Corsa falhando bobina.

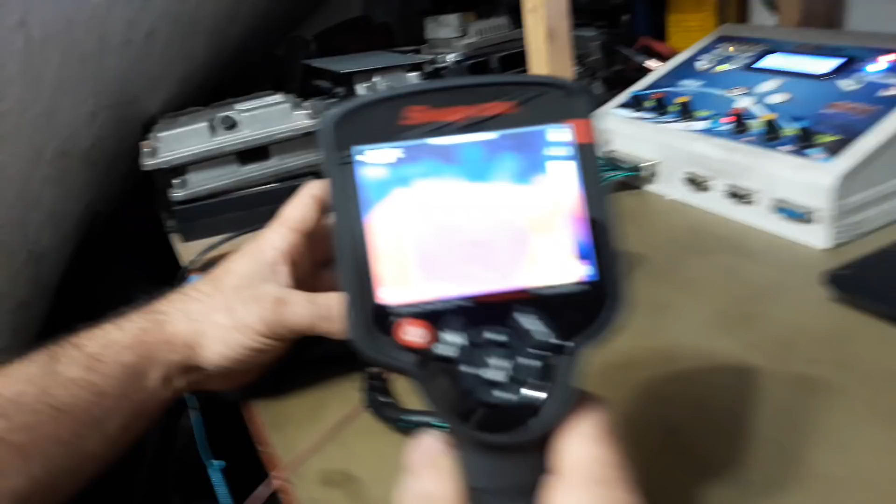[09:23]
Chega mais perto. Aí, olha lá, ó.
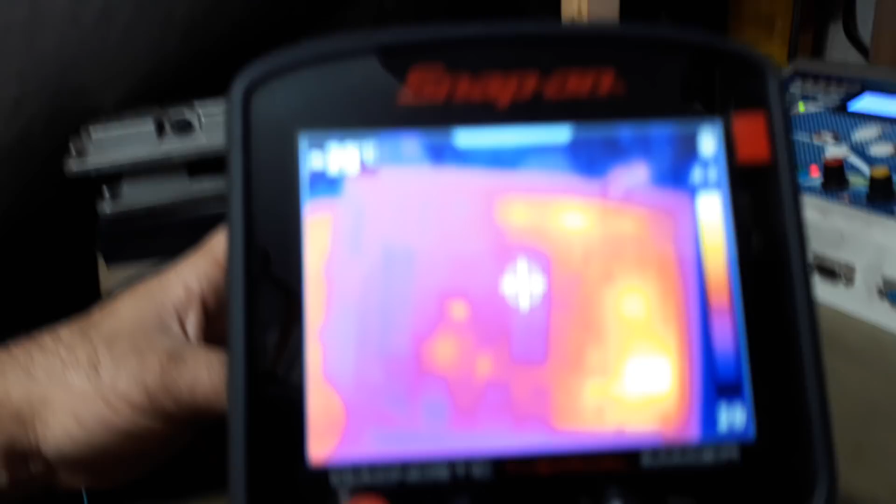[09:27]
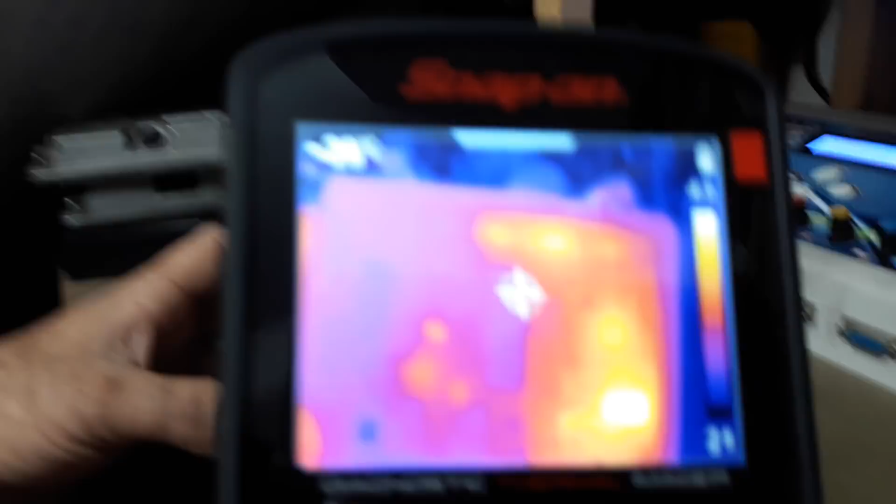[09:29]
Vocês vão falar, pô, o lado direito desse módulo tá todo ruim, ele tá todo vermelho, ó. Aqui a gente tem 29 graus, tá?
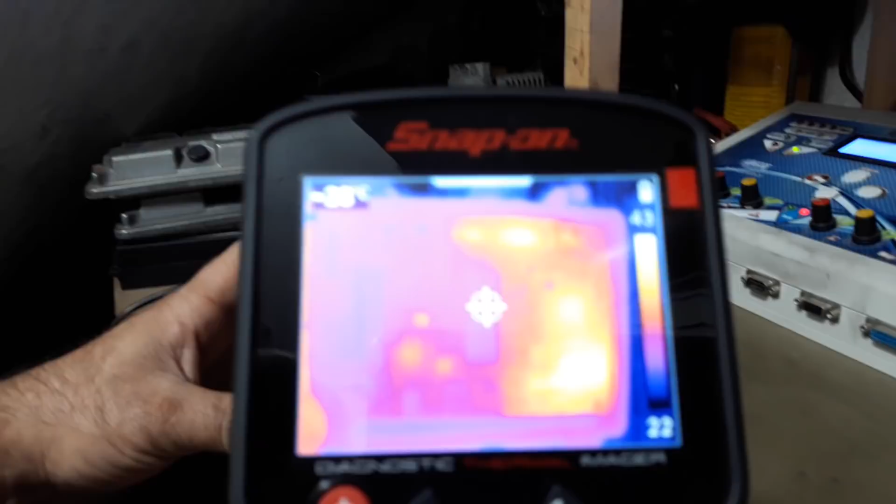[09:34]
Apesar de vocês não estão conseguindo ver, aqui tem 29 graus. E aqui a gente tem em média de...
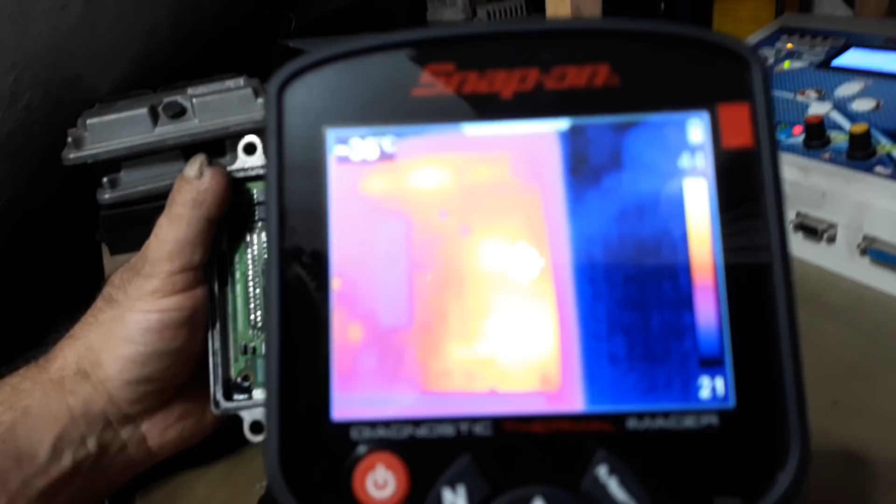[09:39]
Levanta um pouco o celular.
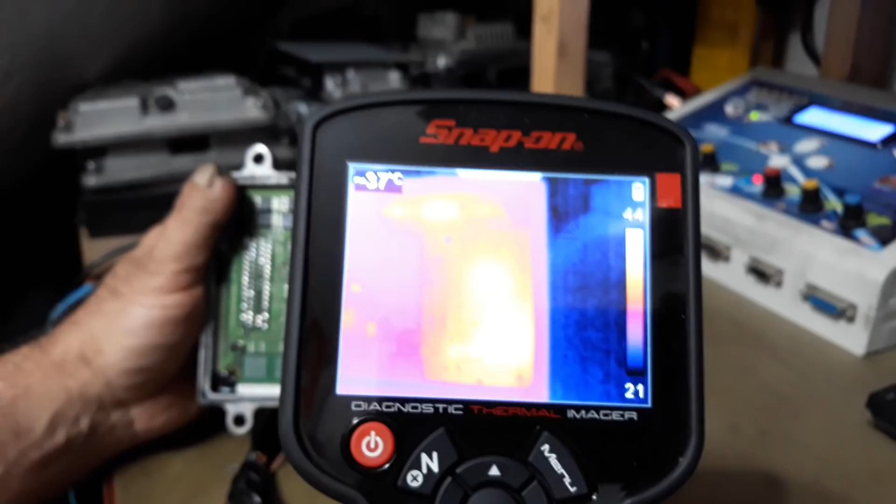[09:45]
Levanta o celular, tira os cotovelos da mesa. Levanta o celular, assim, ó. Ó, ó, olha lá.
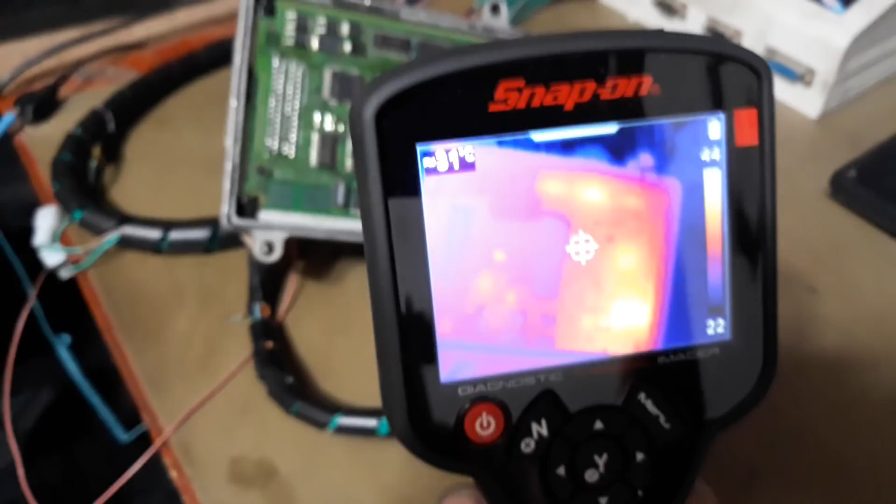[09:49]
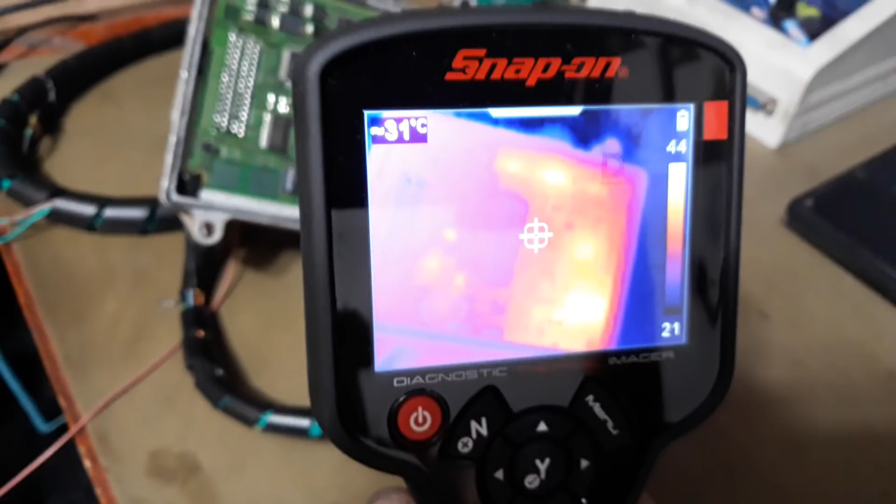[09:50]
Viu como deu pra ver, ó? Aí você vem aqui, ó.
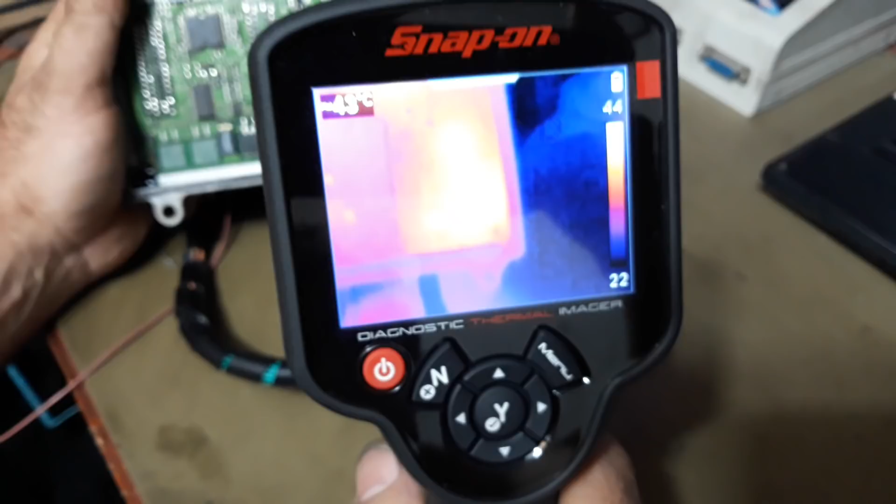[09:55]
E mede aqui, ó, a peça mais quente dessa placa, ó, tá 42 graus, tá bom?
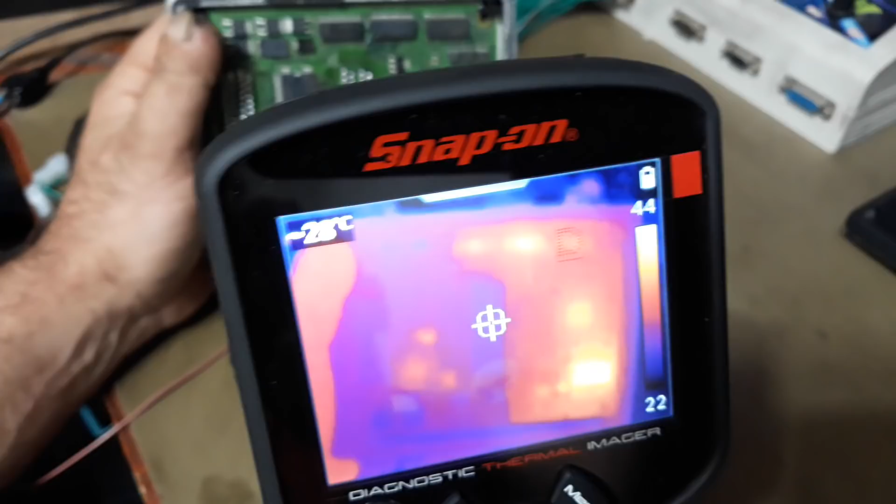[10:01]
Todo equipamento eletrônico, ele tende a aquecer, tá? Afinal de contas, ele tá transformando energia em vários...
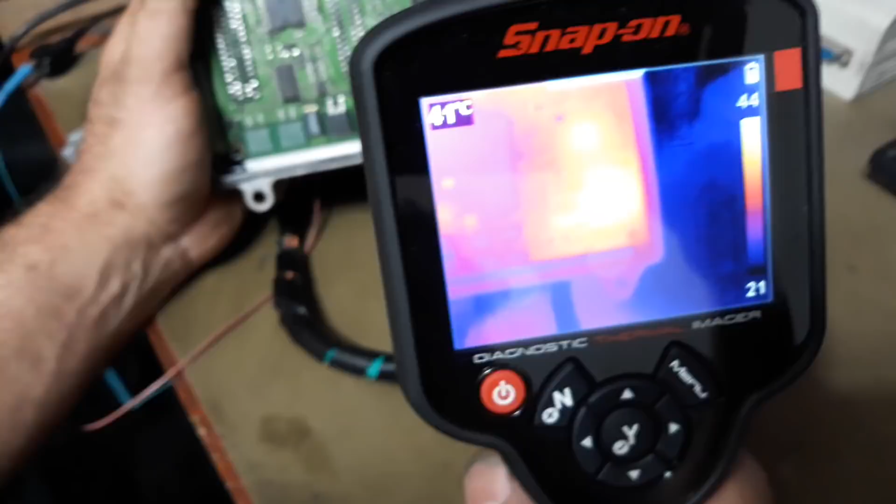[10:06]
Mas a peça mais quente dessa placa, ó, ela tá com 43 graus, tá vendo?
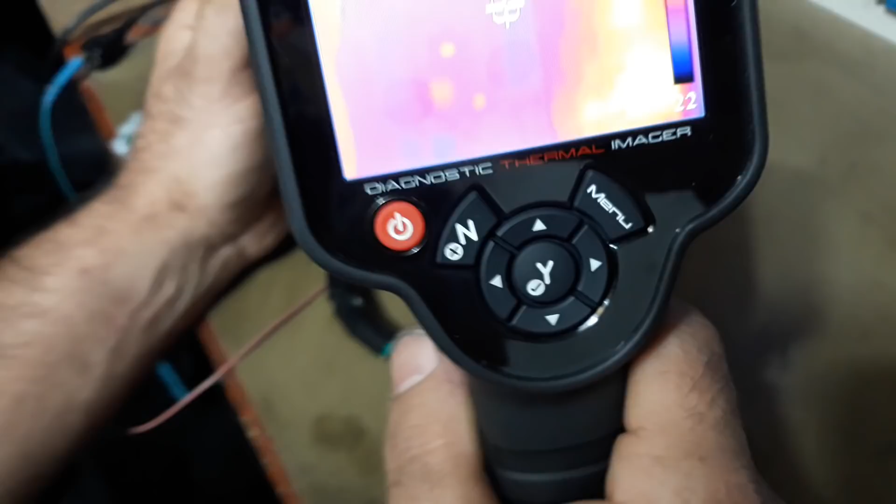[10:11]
Então, você vê, o que que nós temos aqui? Aqui a gente tem o regulador 5 volts, tá?
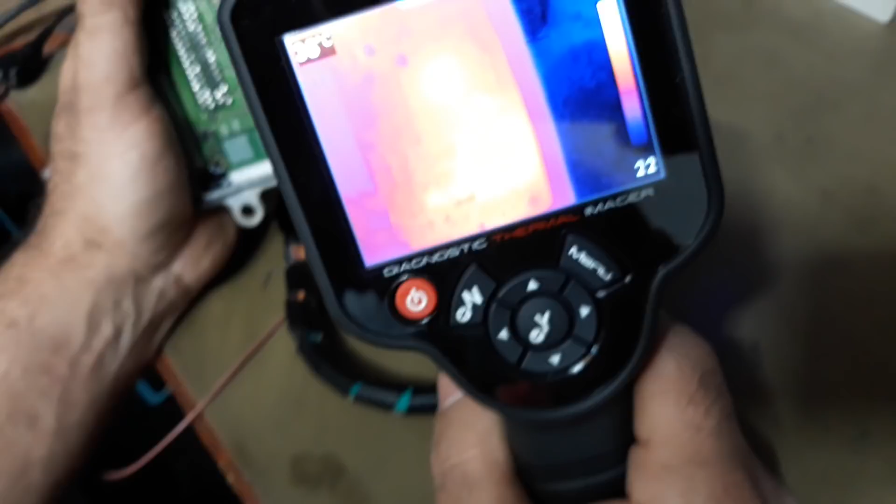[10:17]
É ele que alimenta todo o sistema de 5 volts, MAF,
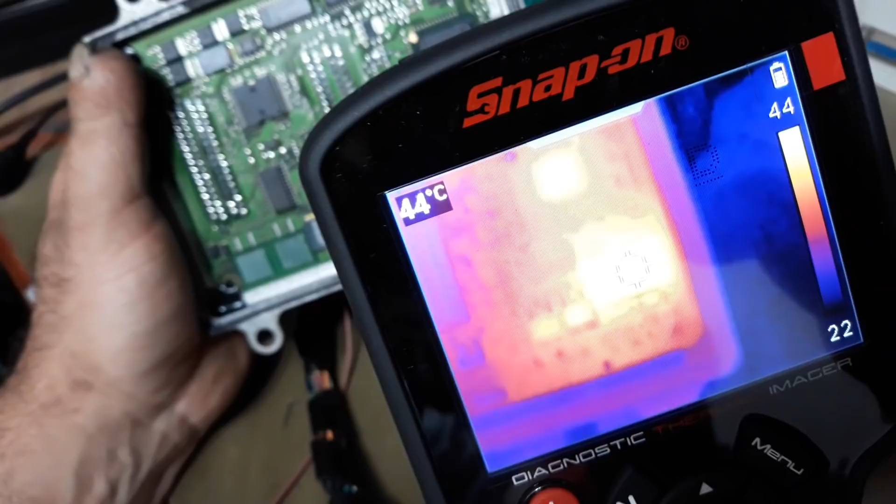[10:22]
On screen: spot 44°C
sensor de temperatura, do ar, da água, tudo sai desse carinha,
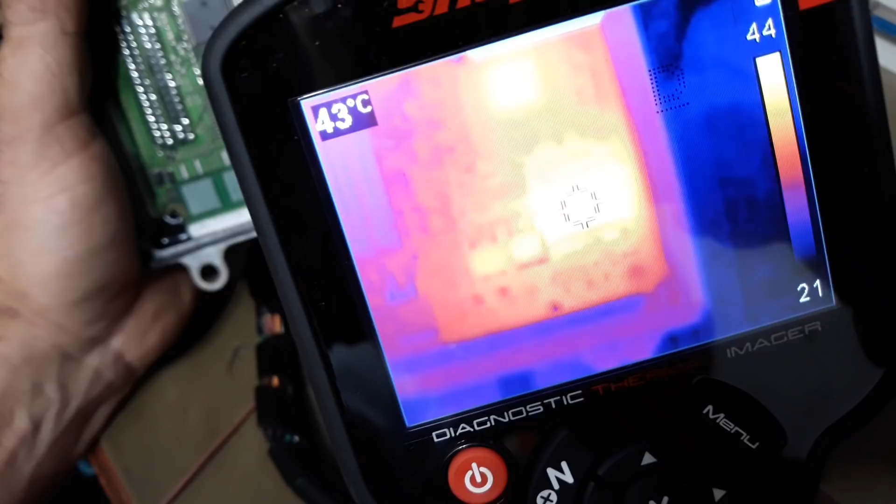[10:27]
On screen: spot 43°C
por isso que ele é o mais quente aqui, que ele é o que mais trabalha, tá bom?
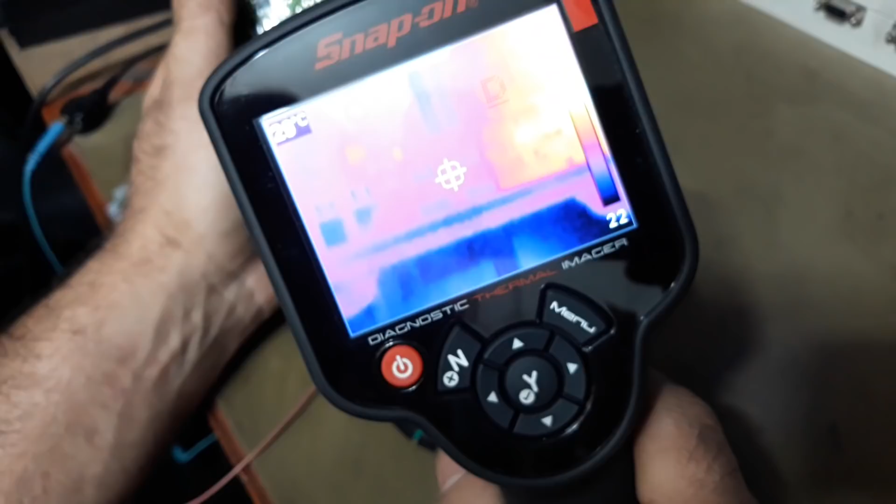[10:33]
Aqui, ó, apesar de vocês não verem esses dois negocinhos aqui, ó, deixa eu tirar a câmera, esses dois aqui, ó, é os drive de bobina, tá vendo, ó?
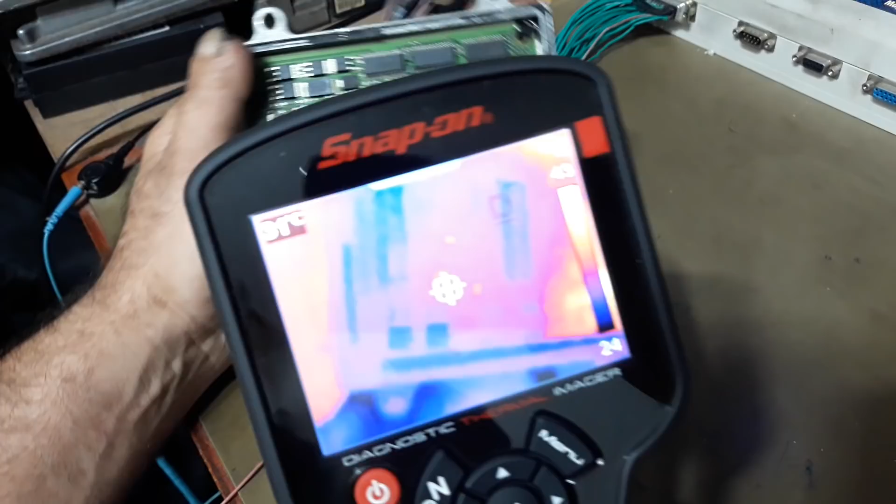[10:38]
Tá aí, ó, bonitinho, ó, ela tá piscando lá, ó, não tá piscando o bico, porque não tem um imobilizador, tá?
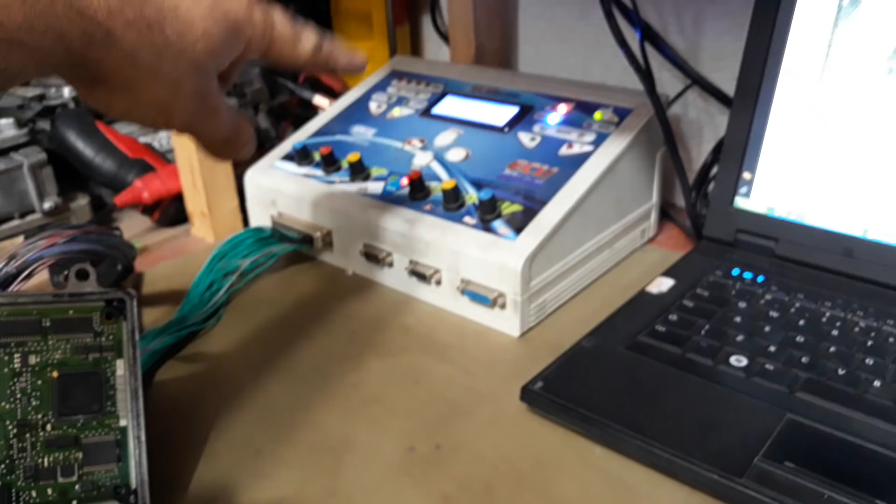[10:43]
Mas a bobina tá piscando.
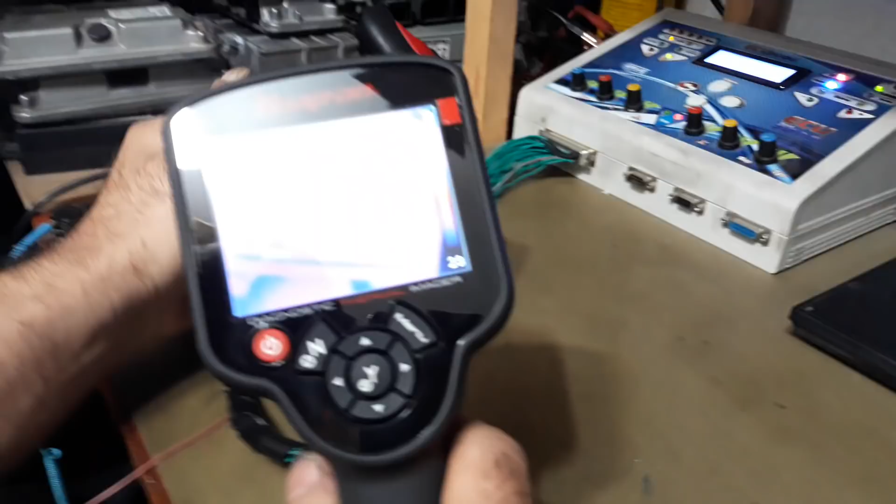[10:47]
Então isso aqui é um módulo bom.